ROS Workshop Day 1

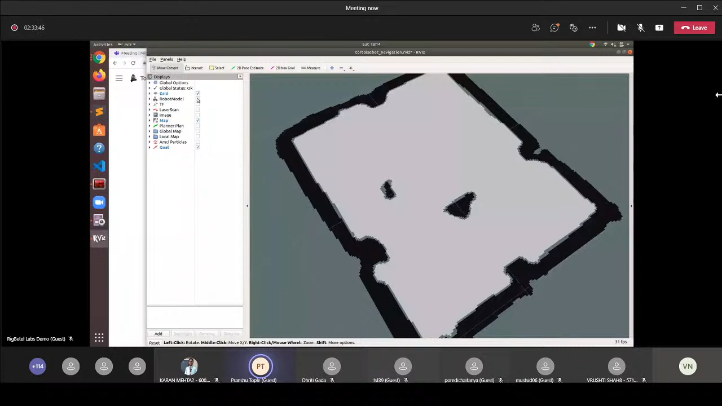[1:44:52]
So here you can see the obstacle that is in the front of the robot, and this is in the left side of the robot. Apart from that, we have the robot model itself. So just like in simulation, there was real robot model. Similarly, here also we have a robot model. Okay. Next thing we have is the transform of the robot.
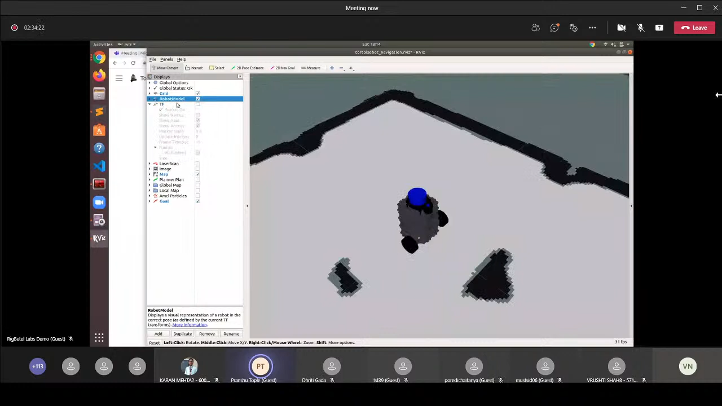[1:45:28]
So we have a LiDAR at the top of the robot, right? So that creates the laser scan. So this green color is the live laser scan. Okay. Next we have the planner plan. This will come when we give it a look goal.
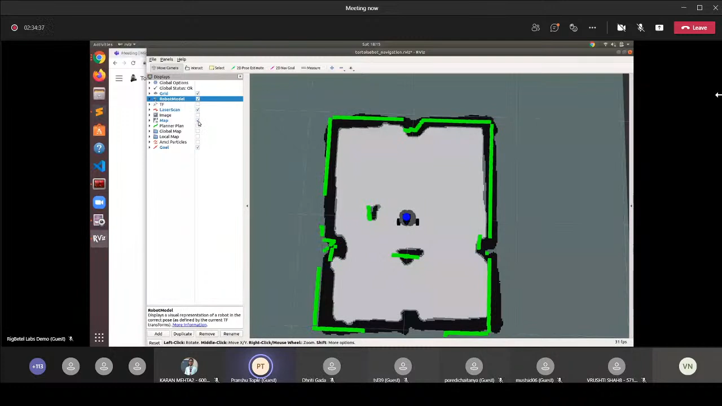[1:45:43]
And for goal we give it from here. Okay. And I will just reduce it a little bit. Okay. Now we have a global map. So what does this global map mean is it has the map of the complete area,
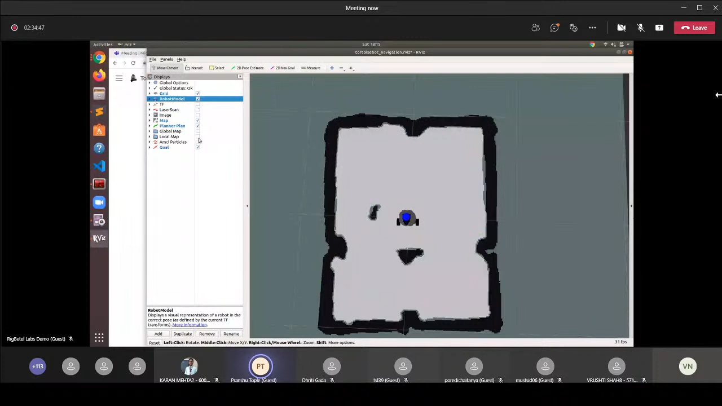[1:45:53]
and this blue color is the place where the robot can will avoid to go. It's like very close to the wall, right? So this blue area is where it will avoid to go, and this pink area tells that okay, it can go over there, but try to avoid it.
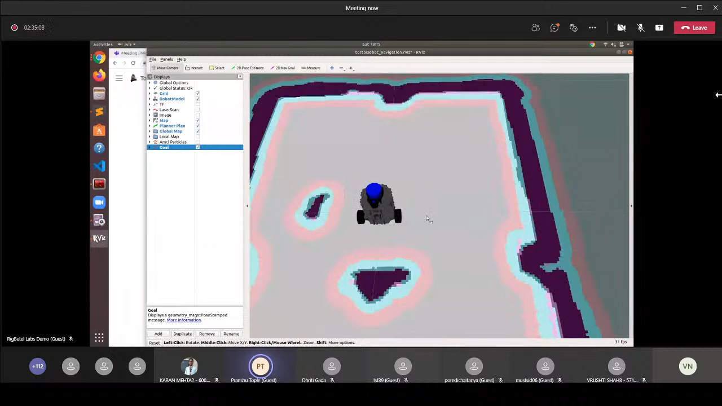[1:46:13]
Okay, so it's like a medium zone, you can say. So around all the obstacles, it has created some points like these.